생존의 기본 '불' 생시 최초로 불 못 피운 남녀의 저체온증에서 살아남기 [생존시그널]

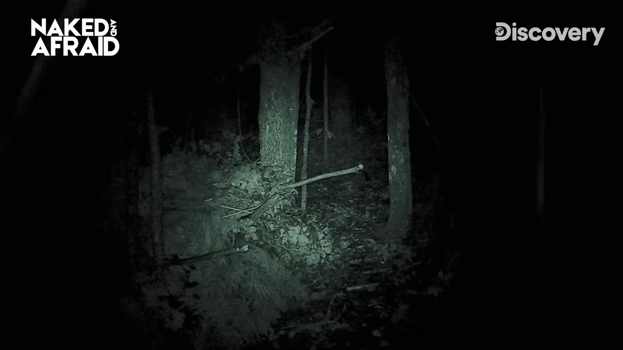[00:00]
pouring on us, and it's like 40 degrees. Body temps are dropping so fast right now. We were like kind of like doing okay until it started pouring on us.
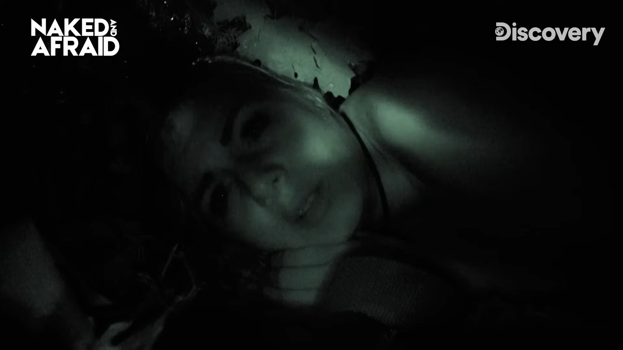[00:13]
We should run them from probably. We could actually get hypothermia.
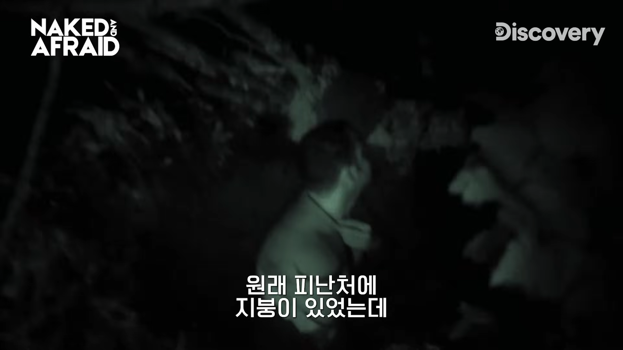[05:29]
It was our shelter, which had a roof, and we have taken the entire roof and made it into blankets.
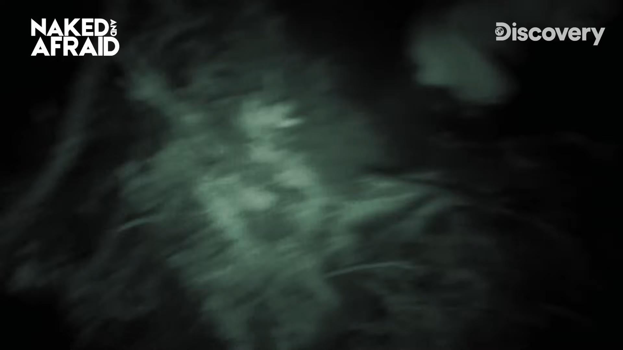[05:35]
I think it's getting colder out here.
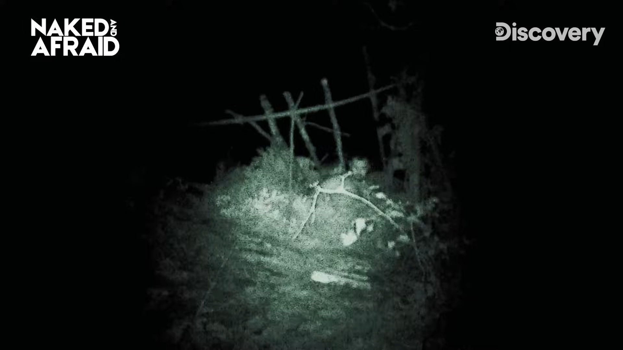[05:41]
I might have to get up, Cassie. I'm freezing. Okay, I'll get up with you.
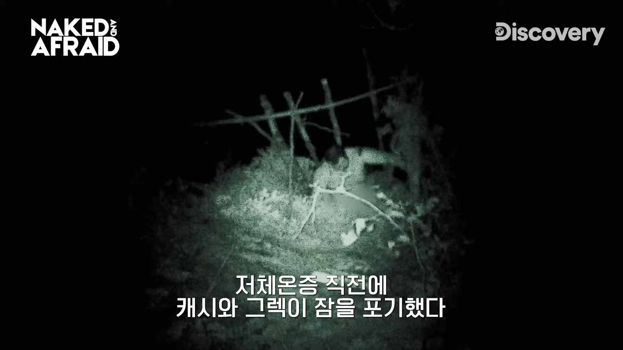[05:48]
On the verge of hypothermia, Cassie and Greg deliberately avoid going to sleep.
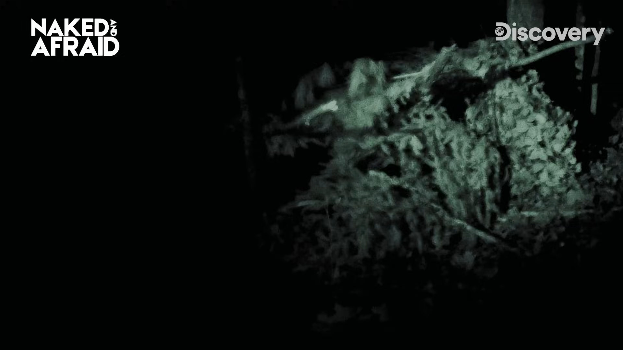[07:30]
I don't believe this. Huh? Chipmunk just ran in our hut and ran back out.
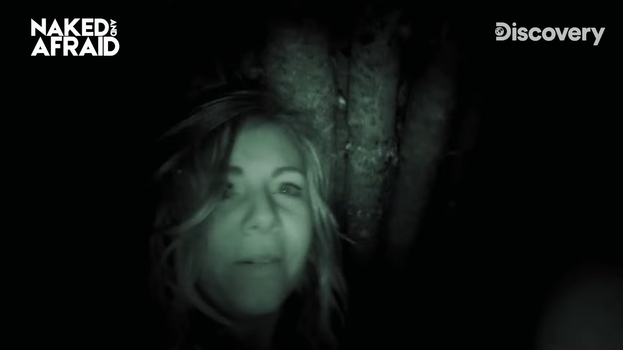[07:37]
We just had a visitor. We're probably gonna eat him, like, tomorrow.
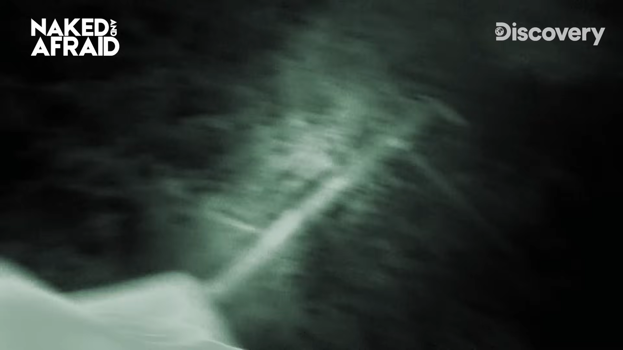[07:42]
I wanna name him Monster.
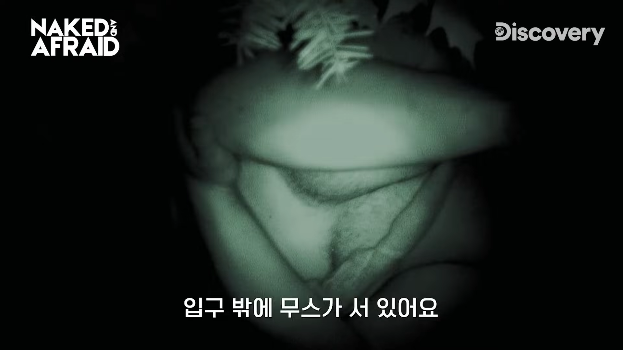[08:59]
outside our doorway. Holy moose just walked right by us.